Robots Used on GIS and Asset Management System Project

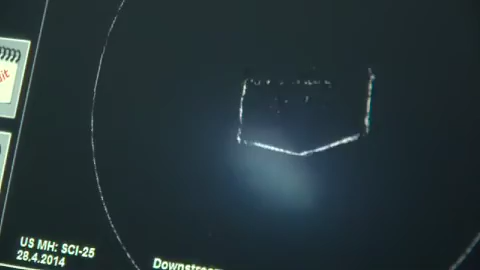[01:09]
A laser scans the structures above. Once they put everything together, that sonar data will meet the bottom of this laser data.